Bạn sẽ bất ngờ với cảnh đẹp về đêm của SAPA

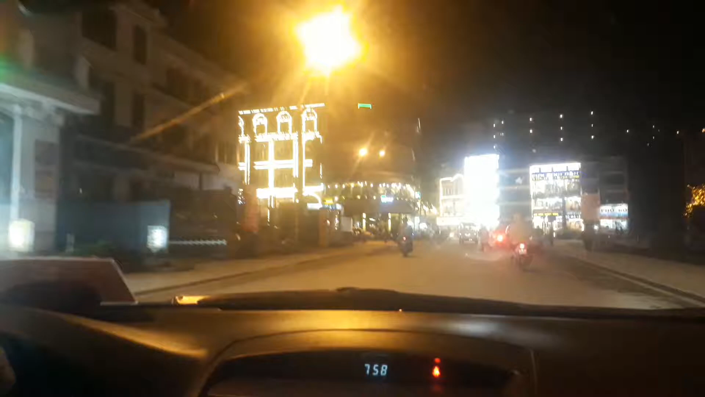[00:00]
quỳnh cả hàng to phết này, khách sạn.
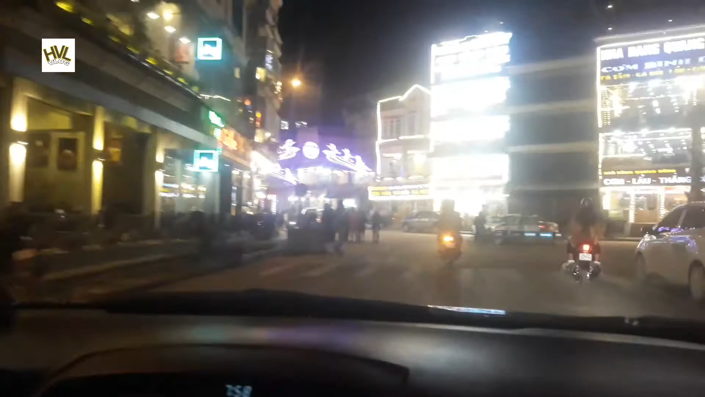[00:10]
Đây là thị trấn Sapa về đêm. Hiện tại giờ là rơi khoảng tầm 40 độ, quên xin lỗi, 14 độ.
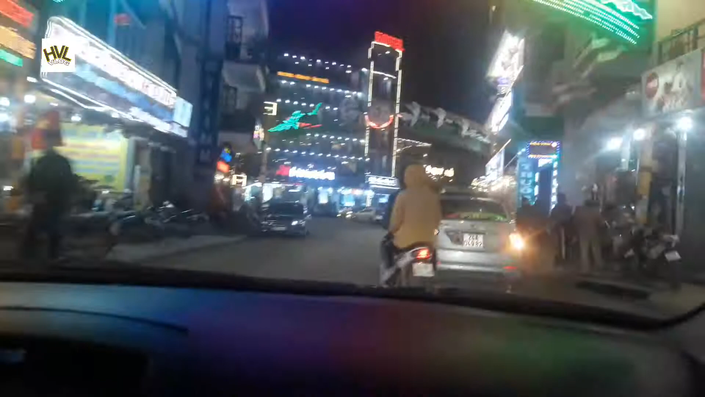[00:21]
Rất là lạnh nên người ta đi đường mặc áo ấm, áo bông, áo len hết này. Mình ngồi ô tô mặc áo cộc tay đi xuống rất là lạnh.
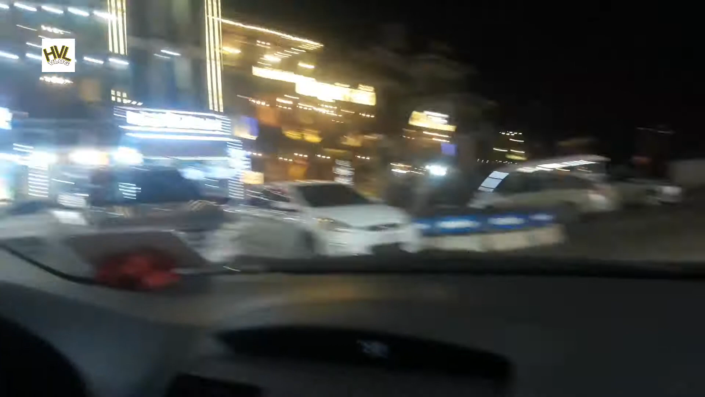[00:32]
Tay tập áo gớm. Đẹp nhỉ. Đây là khu có nhà hàng. Đây công viên đúng không anh? Chợ cửa đá. Chợ cửa đá.
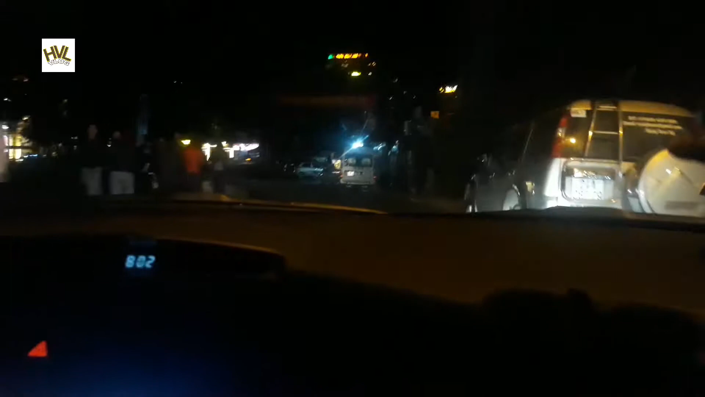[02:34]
rồi, có cái đường đi của nó thủng
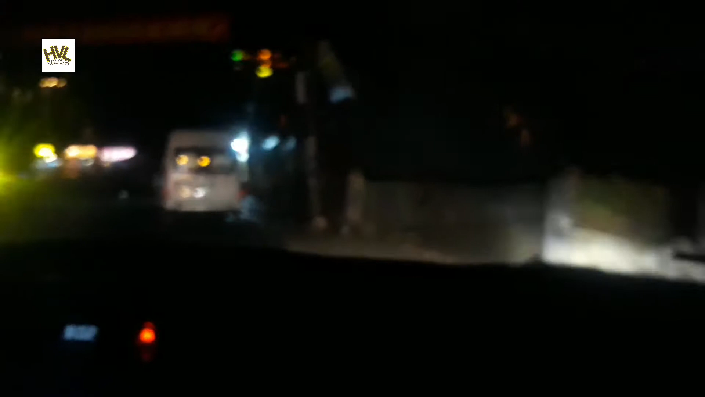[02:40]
lên sát được đấy, xe xuống được không, xuống được
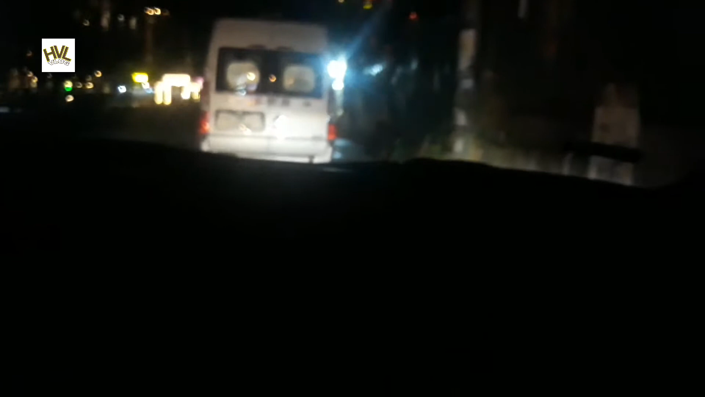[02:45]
nhờ xe đâm vào chỗ xe máy này.
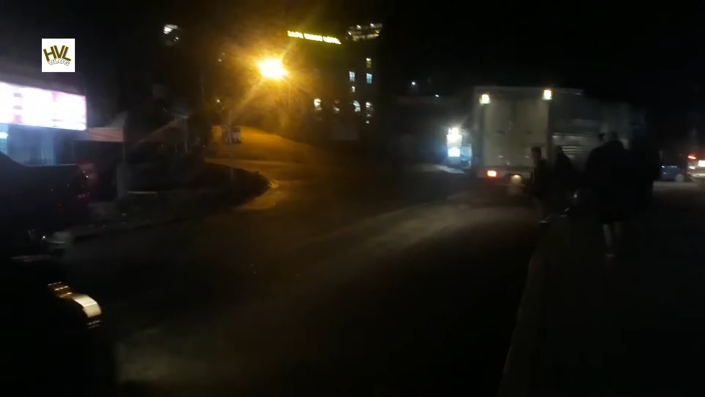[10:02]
Thì ở đây là con đường dẫn chúng ta đi lên những cái khách sạn nằm tít trên đỉnh núi Sơn Kiêu quý vị. Rất là xa.